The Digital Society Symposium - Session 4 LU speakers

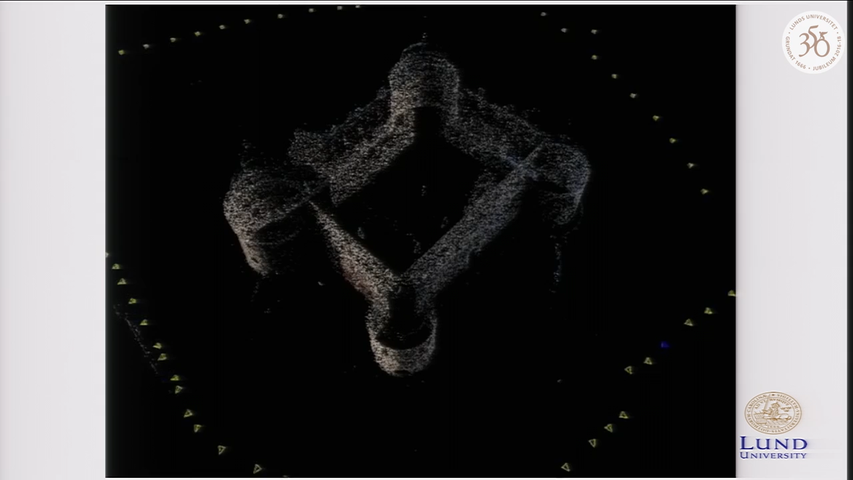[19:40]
here these would be the landmarks and this would be the motion of the autonomous guided vehicles.